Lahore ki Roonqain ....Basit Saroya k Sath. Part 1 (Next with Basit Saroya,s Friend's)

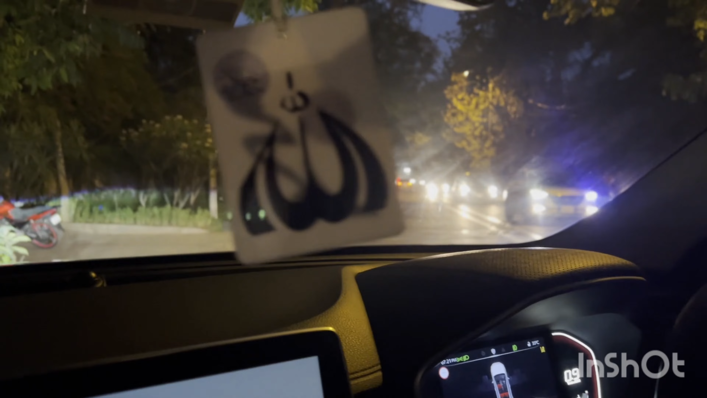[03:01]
टीएच फेज सिक्स जावे उ राया सही असि कैंट में जा रहे हूँ सर्वर रोड
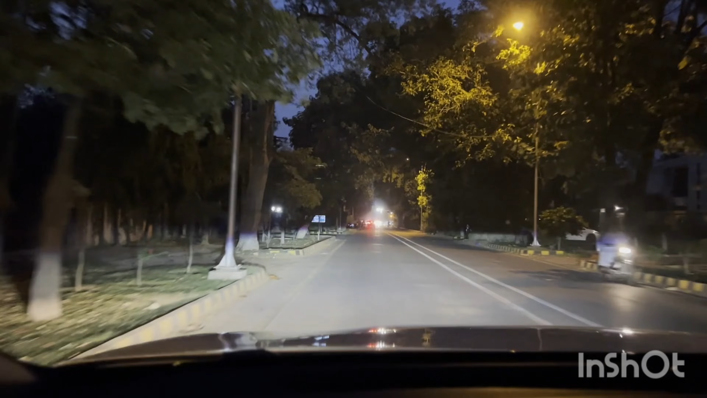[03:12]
ठीक हो गया जी पिछले दिनों में बड़ा रहा खबर जो सर्वर रोड का है वा थाना लेकिन असं डिस्कस कर नहीं आए है सानू उन्होंने ठीक है बस अं अपनी गल्ला कर रहे हैं असं अपनी जिंदगी जी अपनी इंजॉय करनी है